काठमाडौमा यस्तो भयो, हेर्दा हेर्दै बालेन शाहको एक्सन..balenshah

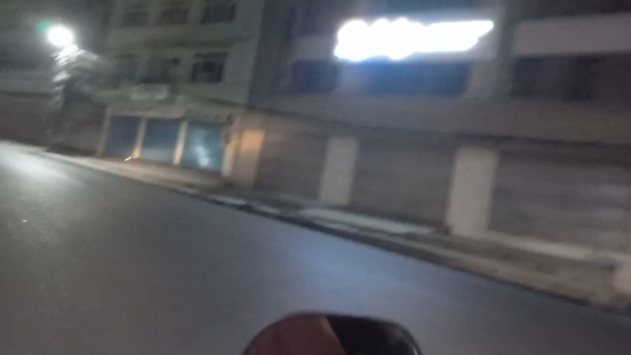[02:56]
रातको समयमा पनि यस्तो टल्किएको छ रोड होइन, अनि बाटो ट्राफिक एकदमै खुलिएको छ अहिले होइन, एकदमै राम्रो भएको छ।
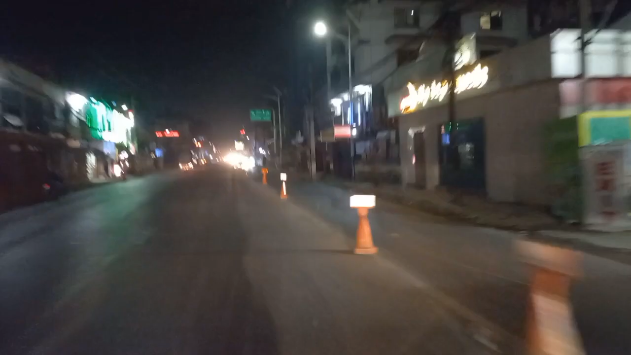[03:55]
तपाईँ आफै महसुस गर्नुहुनेछ पहिलाको काठमाडौँ र अहिलेको काठमाडौँ। आकाश पातल फरक भइसकेको छ, ट्राफिक समस्यादेखि लिएर फोहोरको समस्या सबै
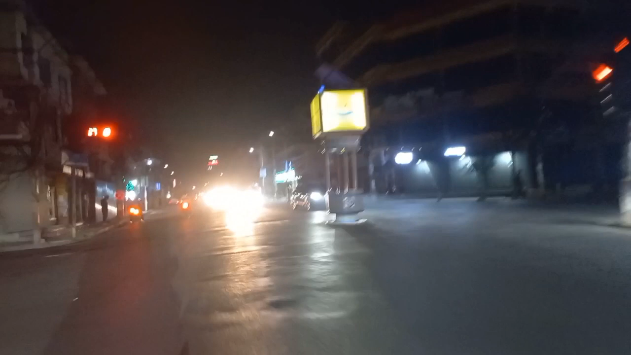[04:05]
बिस्तारै बिस्तारै नै निर्मल हुँदै गइरहेका छन्।
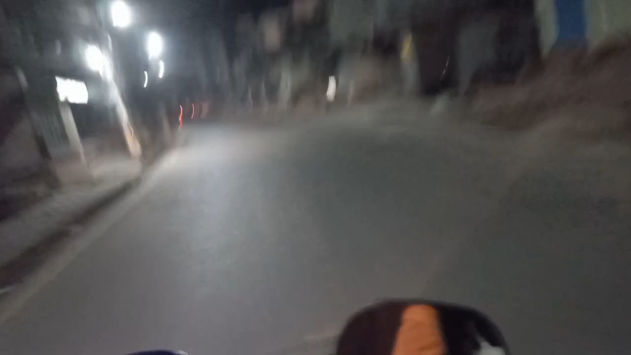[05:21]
चिसो एकदमै एकदमै धेरै चिसो छ काठमाडौँमा, चिसो एकदमै बढिरहेको छ र यो चाहिँ दर्शकिन यो अगाडि देखिरहेको चाहिँ मैत्रीदेवी मन्दिर हो है।